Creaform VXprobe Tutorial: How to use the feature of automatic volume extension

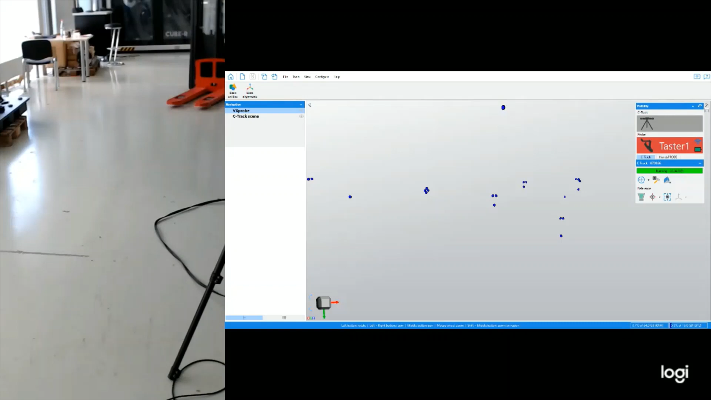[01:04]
volume extension. I will go ahead and click on it on the software and as the tracker